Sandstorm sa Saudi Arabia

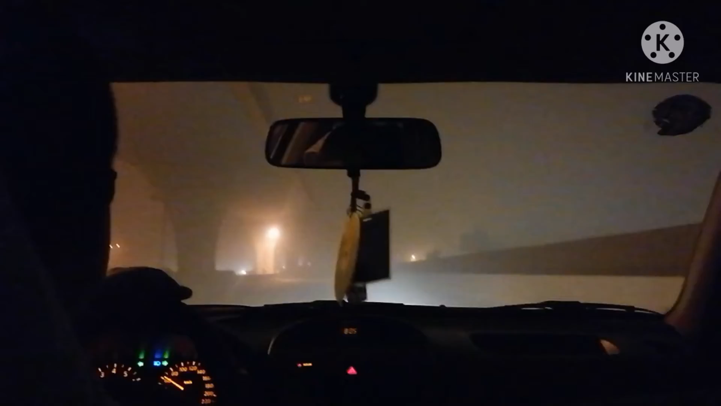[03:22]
Tinan niyo yung kalsada guys. So hindi na maklaro. Nakadilim ng kalsada. Nakikita ko dapat. Dapat nagdala ko yung salamin lalagay sa mata. Hindi matama yung hangin. Kibaba ko yun. Kapal lang ano. Sandstorm. Sakit. Buti nasirado rin namin ang bintana. Ang siya. Grabe. Kadilim ng ano.